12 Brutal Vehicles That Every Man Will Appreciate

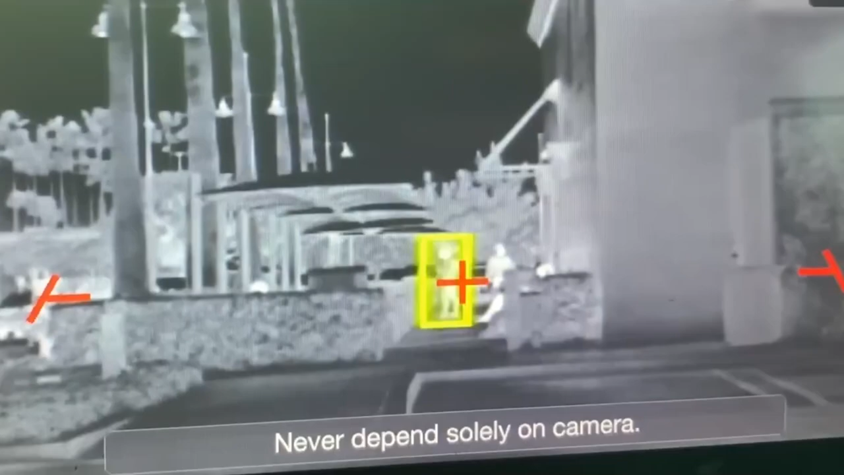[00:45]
A thermal night vision system is also included to provide awareness in low-light conditions, and the vehicle also has onboard equipment, which includes anything from hypothermia kits to gas masks.